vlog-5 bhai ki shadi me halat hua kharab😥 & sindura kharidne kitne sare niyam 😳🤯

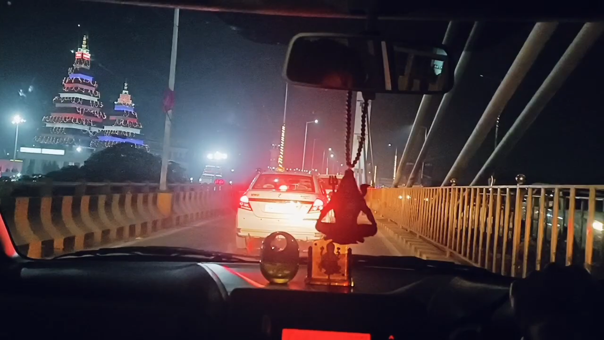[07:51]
यहाँ से महावीर मंदिर दिखता है, बहुत खूबसूरत लगता है रात में सजा हुआ महावीर मंदिर।